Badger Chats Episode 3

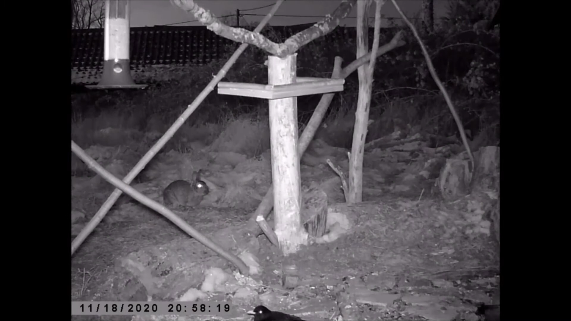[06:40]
Which is quite nice. Which is quite nice. And rabbit in the dark with blackbird. It's quite sweet. Yeah they don't seem too phased by each other. Eh maybe they're friends. Maybe. And then who's this? We've got both our badgers. They've come a long way to visit the bird table. They have.
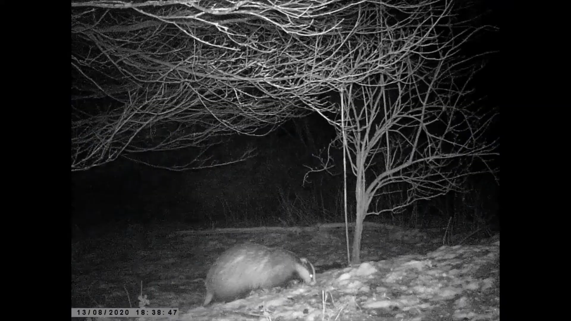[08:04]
You can see all the snow on his fur. It's all like bundled up. It's quite sweet. We hope you had fun in the snow. I wonder if any of you went out tracking for animals looking for their footprints. If you did, comment below. We want to know what you found.